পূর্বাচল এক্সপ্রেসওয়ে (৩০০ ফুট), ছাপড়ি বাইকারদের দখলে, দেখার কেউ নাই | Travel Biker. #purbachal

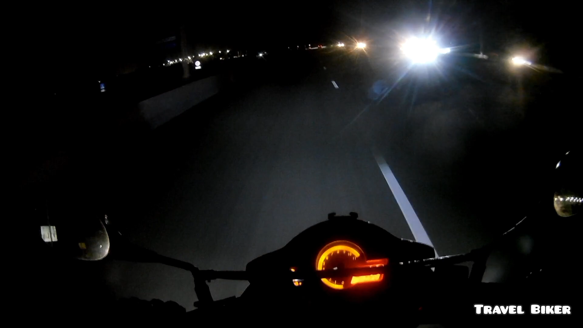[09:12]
তো লাইটগুলো এখন সব অন করে দিয়েছে এবং রাস্তার কাজ
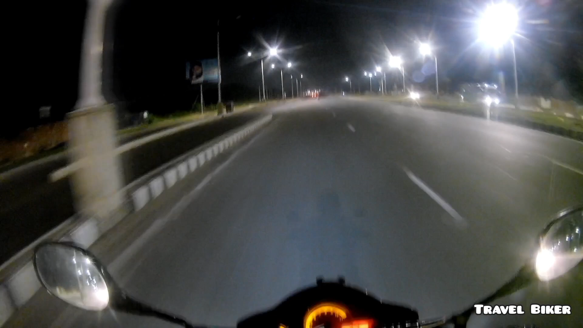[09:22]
100% শেষ এবং খুব শীঘ্রই এটি উদ্বোধন হবে। আমি এসে বলতে পারেন যে পুরোটাই হচ্ছে অভিভূত অ্যাস্ট্রোনাইজ, খুবই ভালো লাগছে। আর সবাই এখানে অনেকটা রেস করার জন্যই আসতেছে, রেস করতেছে, ফিল নিচ্ছে,